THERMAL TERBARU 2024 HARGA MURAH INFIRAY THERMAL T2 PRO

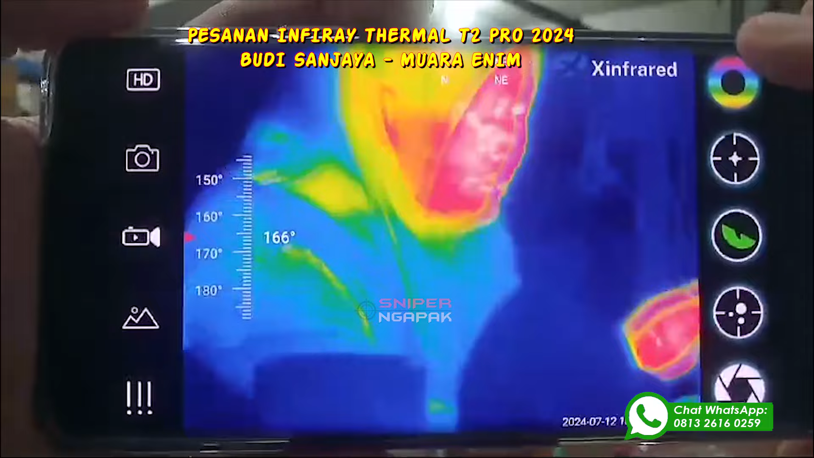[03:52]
Nah oke disini ada fitur-fitur yang ada di dalam aplikasinya disini ada background jadi background background nya bisa diganti-ganti sesuai dengan keinginan kemudian
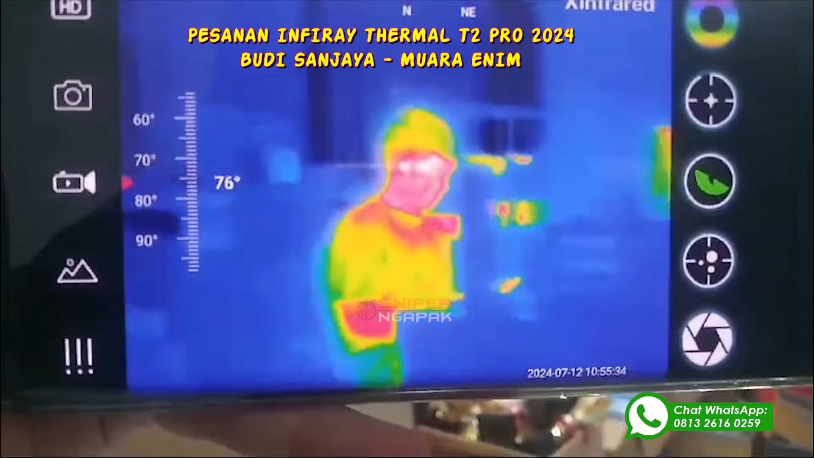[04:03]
Nah ada background kemudian ada reticle jadi reticle nya ini bisa di zoom ya zoom
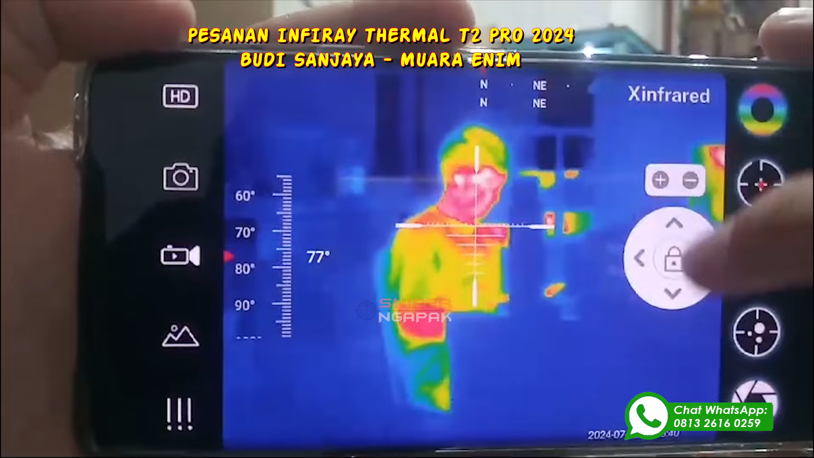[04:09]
out zoom in cara zoom itu tekan tanda plus jadi
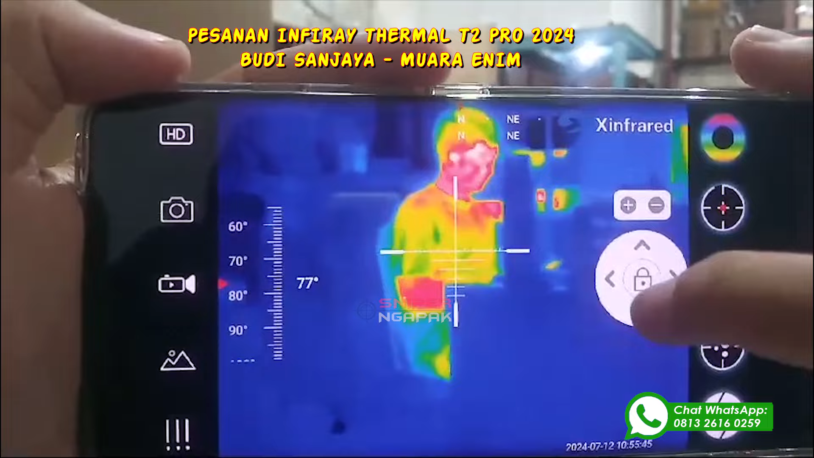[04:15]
di tekan tanda plus tanda minus untuk mengacilkan kemudian reticle nya
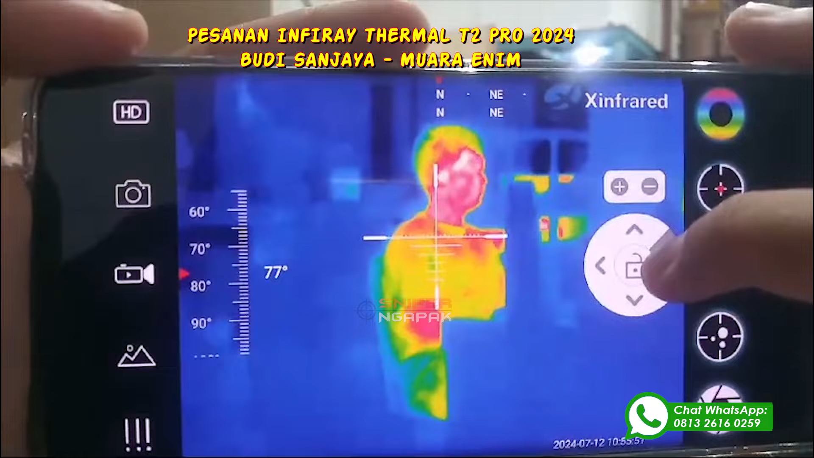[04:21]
juga bisa digeser-geser kiri kanan atas bawah bisa selanjutnya untuk mengganti warna
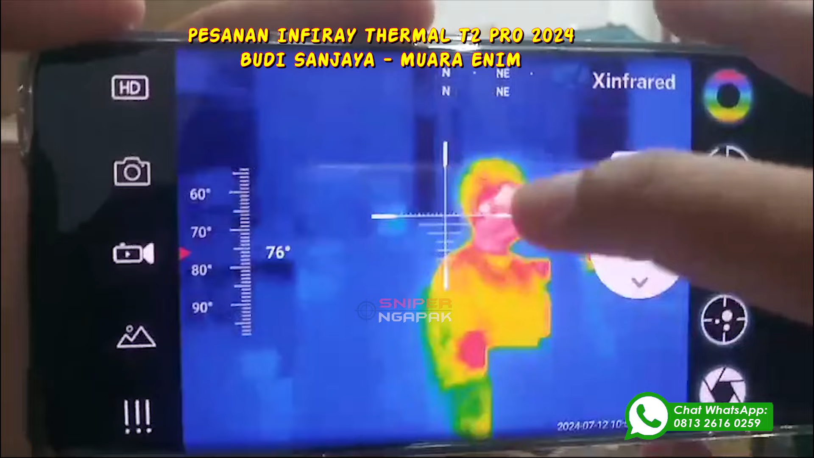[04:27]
reticle bisa diswap ke atas seperti ini untuk mengganti mode reticle diswap ke sebelah kanan
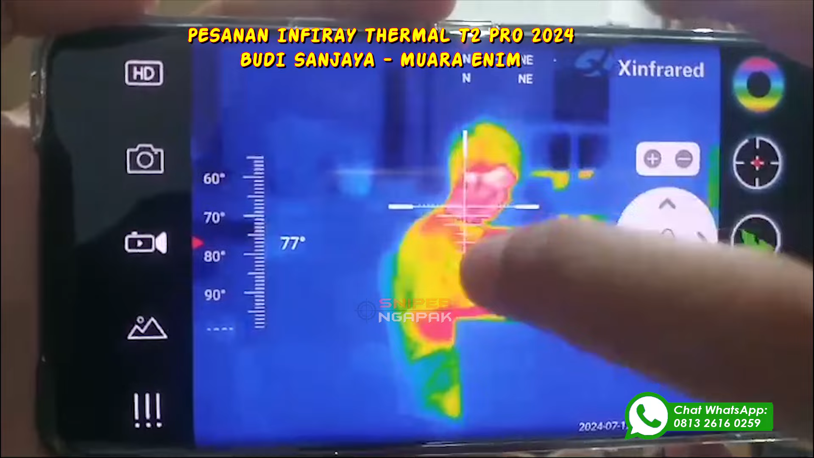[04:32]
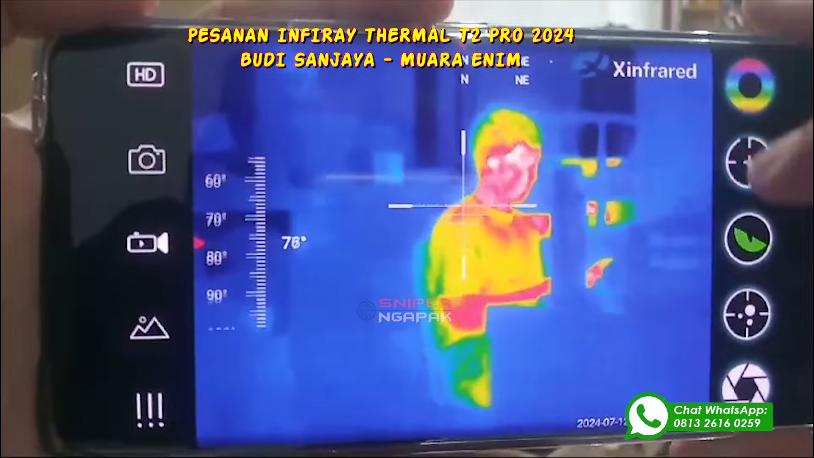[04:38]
Oke selanjutnya ada mode warna mode warnanya ada tiga hijau orange dan ninja yang paling terang itu yang hijau dan yang
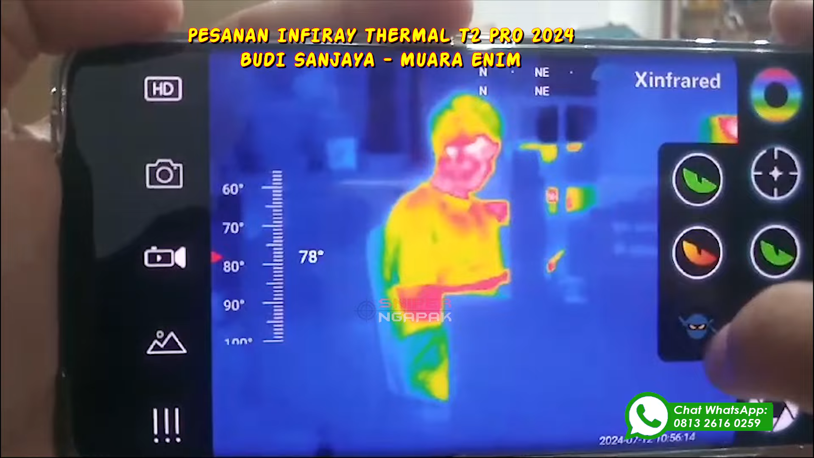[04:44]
paling redup itu ninja kemudian ada hot tracker hot tracker ini untuk mencari sumber
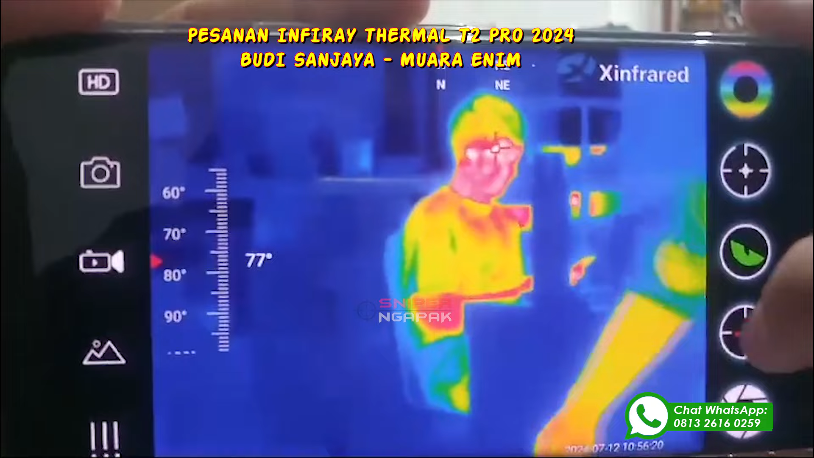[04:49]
panas ada bukan kamera ada fitur HD ada jepret kamera ada recording Nah
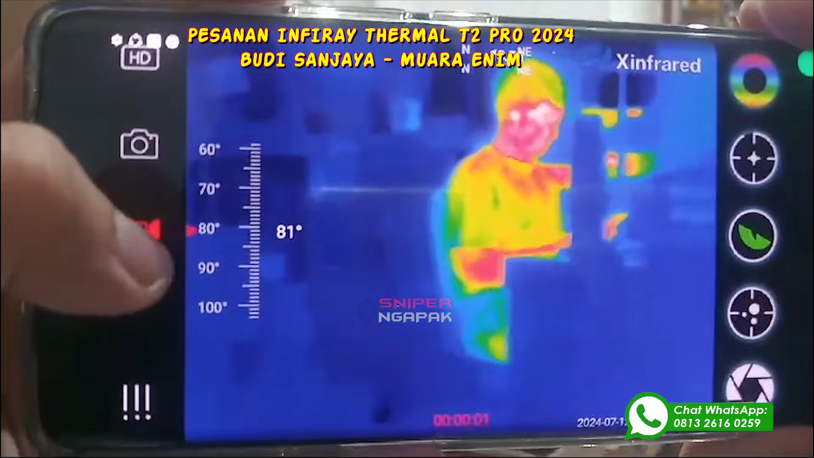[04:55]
untuk melihat hasil recording dan juga jepretan kameranya bisa masuk ke sini nah selanjutnya
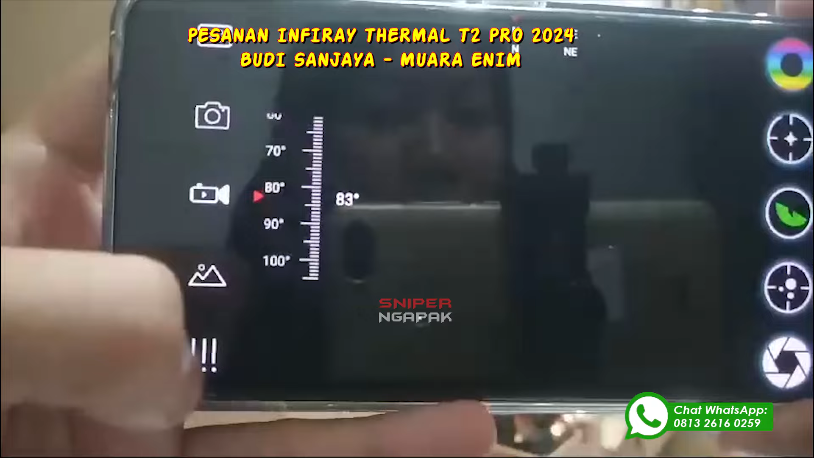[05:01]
kita masuk ke menu lagi ada menu termography setting ada celcius Fahrenheit correction
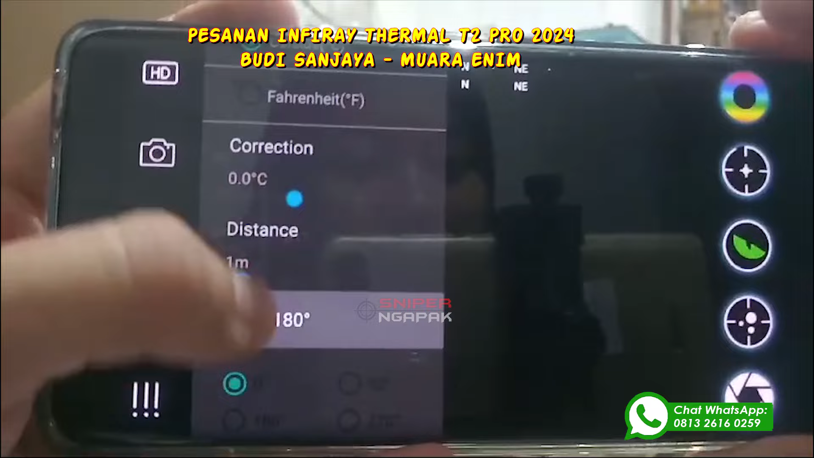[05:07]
dan distance distance ini jarak jaraknya ya kemudian ada rotet rotet ini rotasi pada layar kemudian ada mirror logo ada HD mode jadi HD mode disini ada
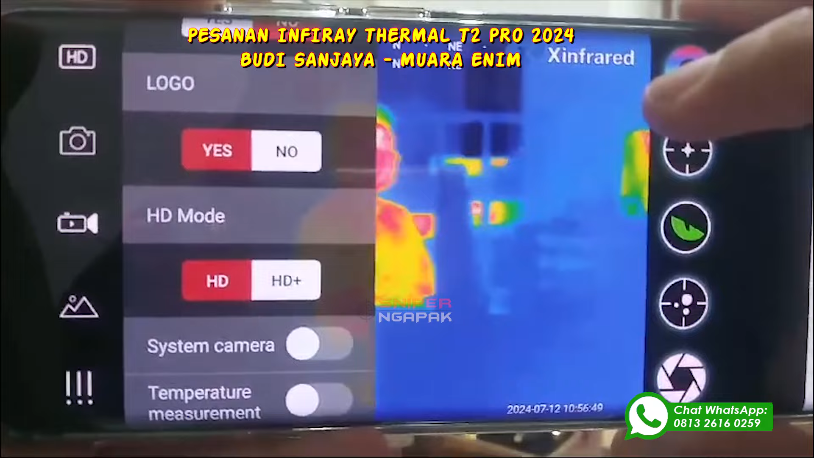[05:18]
dua ya ada HD saja ada HD plus kemudian ada sistem kamera sistem
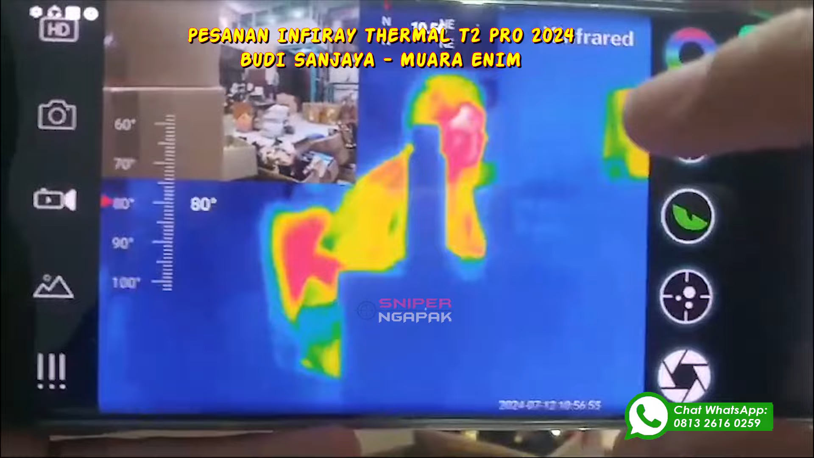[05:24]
kamera ini untuk melihat gambar asli dan juga gambar dari kameranya kemudian ada temperatur
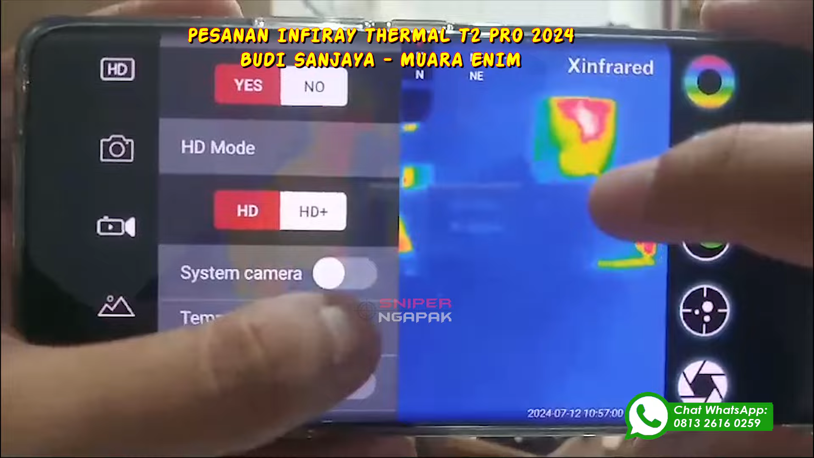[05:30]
measurement temperatur measurement ini untuk mengukur suhu tubuh tapi suhu yang diukur itu
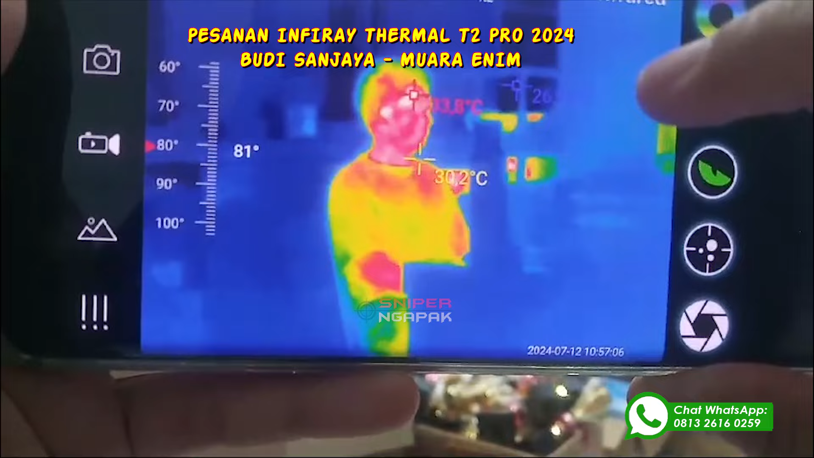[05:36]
hanya suhu kulit terluar saja kemudian ada auto shutter position time
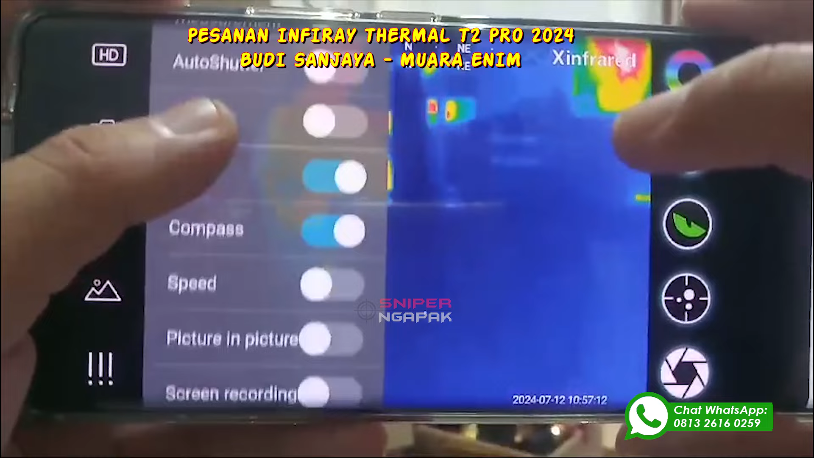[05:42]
compass speed dan lain-lain bisa dipelajari lebih lanjut kemudian kami menyarankan untuk penggunaan kameranya tidak digunakan lebih dari 30 menit karena itu dapat menyebabkan overheat dan dapat
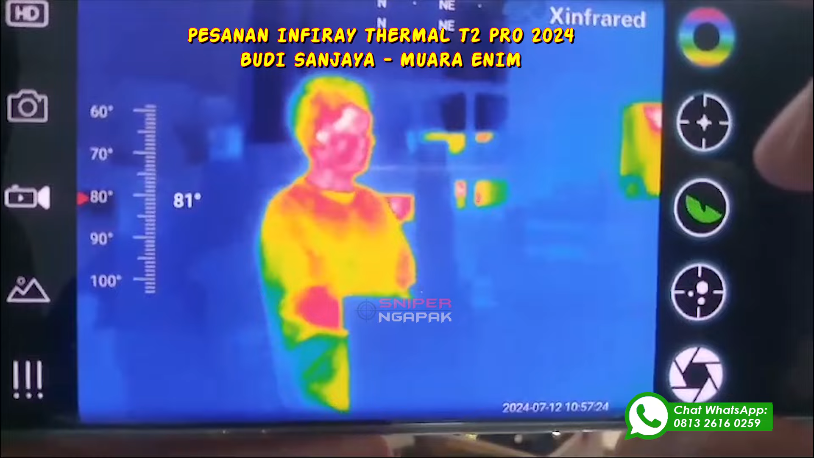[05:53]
mengakibatkan kerusakan pada komponen di dalam kameranya nah setelah selesai menggunakan